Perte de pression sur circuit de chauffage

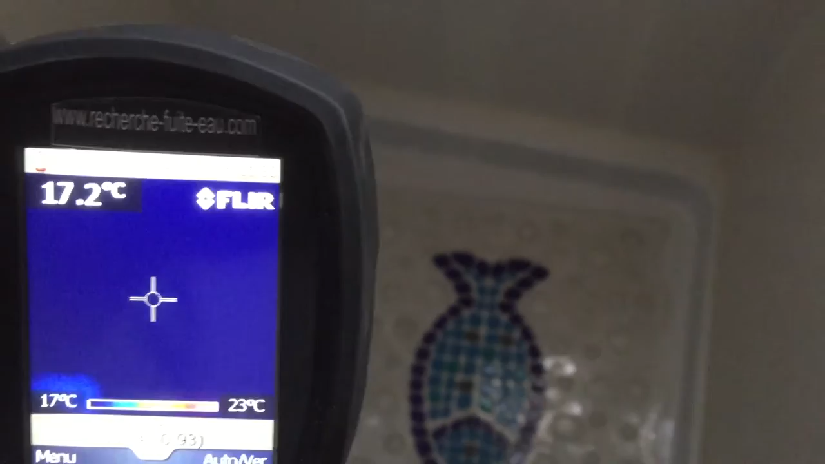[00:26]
On screen: spot 17.2°C, scale top 23°C, scale bottom 17°C
Voilà, la canalisation passe, et nous avons une forte source de chaleur juste là, à côté de la bande de douche.